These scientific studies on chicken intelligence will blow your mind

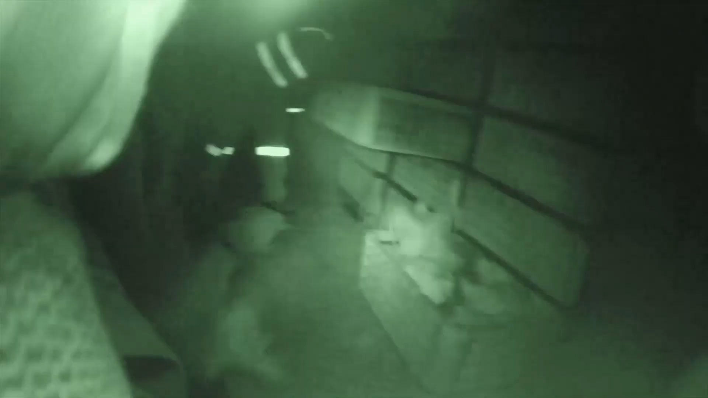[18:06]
Because workers are required to load so many birds onto trucks in a short period of time, they often grab chickens by their legs and wings and roughly stuff them into crates,
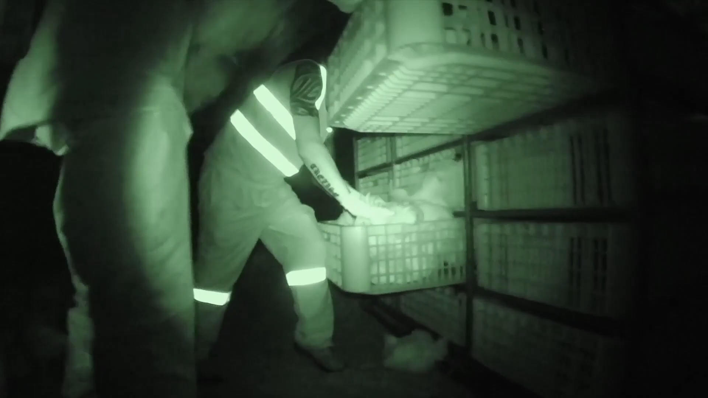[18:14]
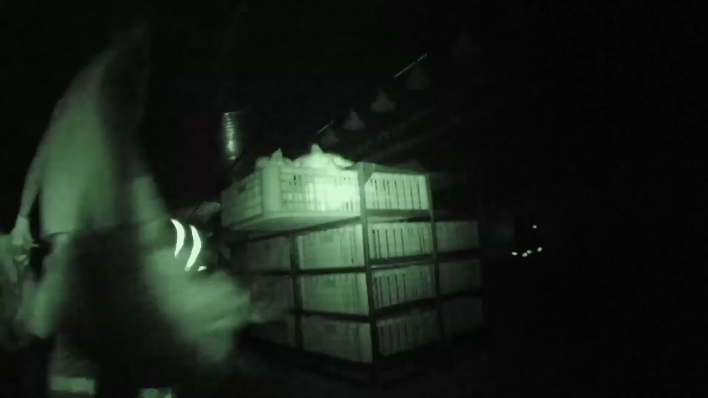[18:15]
which causes many of the chickens to suffer from broken bones before they even reach the slaughterhouse.